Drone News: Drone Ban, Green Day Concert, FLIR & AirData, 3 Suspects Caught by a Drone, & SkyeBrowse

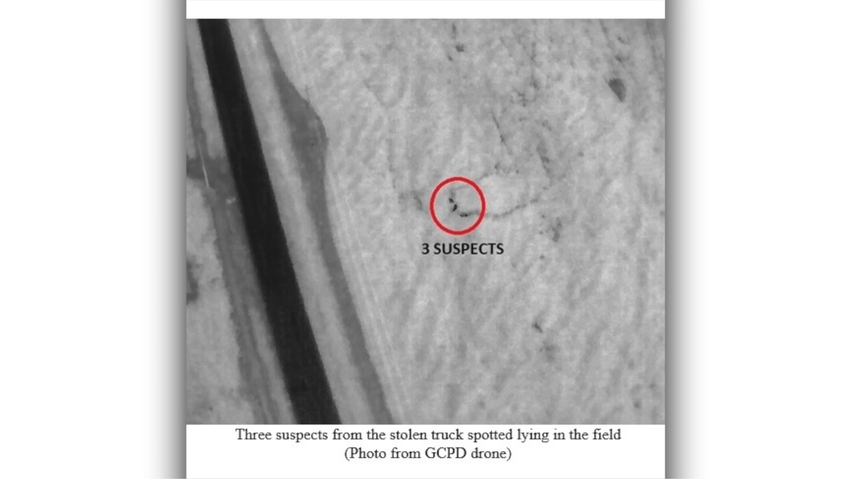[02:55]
A Gaston County Police officer was part of the drone unit and launched to determine where the vehicle went.
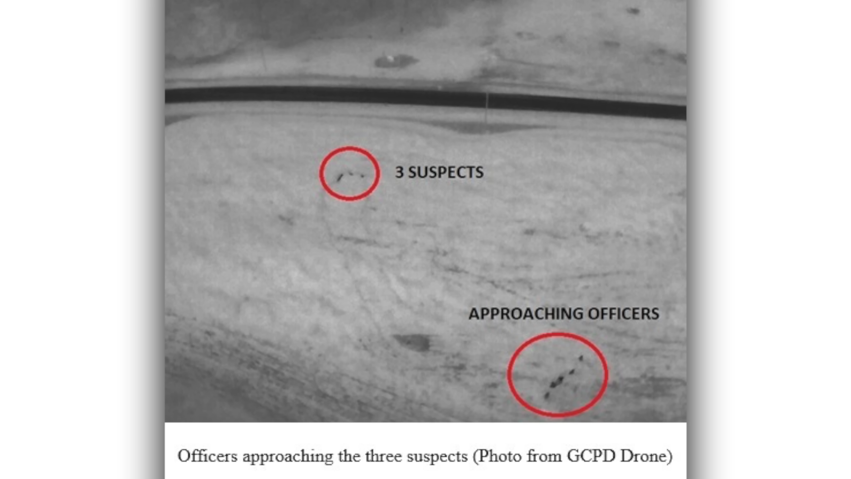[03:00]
Once the police officers found the vehicle, they began to track down the suspects, locating them in the field while the suspects attempted to evade police.
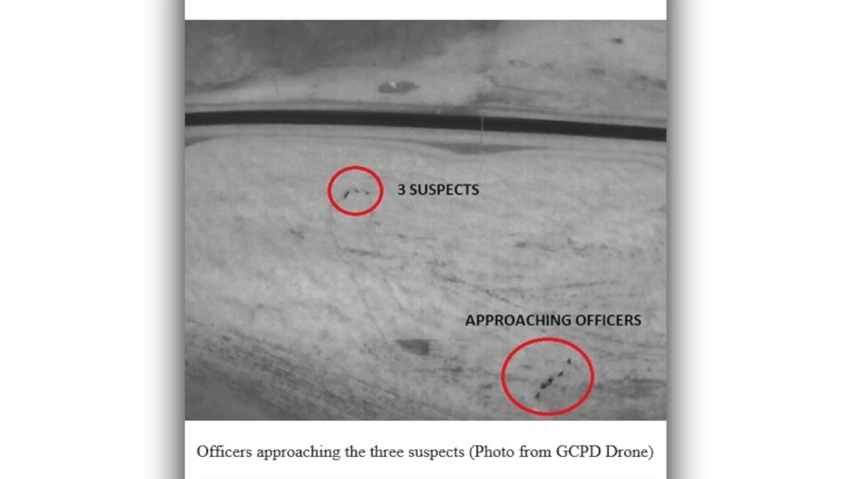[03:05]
All three were taken into custody without incident. Great job guys. Great use of that drone.